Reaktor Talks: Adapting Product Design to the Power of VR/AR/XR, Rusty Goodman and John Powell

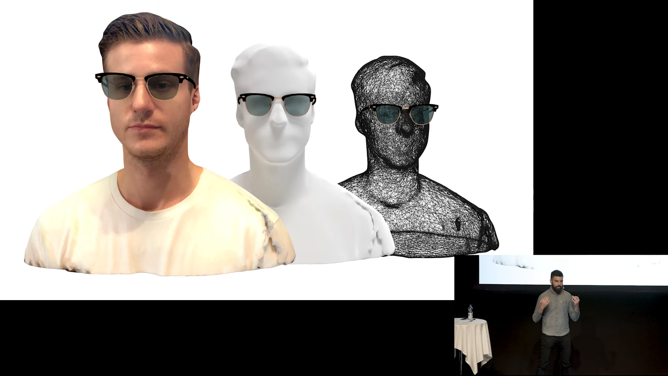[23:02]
about uh uncanny valley but we went out we got a scanner we decided doing some 360 scans and putting some glasses on and having a look at them and it turns out it's actually quite interesting to look at yourself in the third person it's actually what you're that struggle you have when you walk into a sunglass store and you're posing in these ways
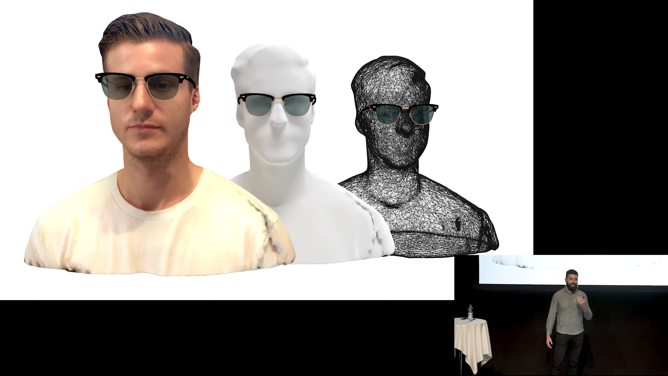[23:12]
that you're trying to hit on yourself and uh sell yourself a pair of sunglasses basically and uh so we've got this model where it's a somewhat you're uh distance from it so you come in you fill in your email and a few forms and you get your scan and then we put you into the headset into the actual vr experience so when we get into this experience we've set up this stage it's in quite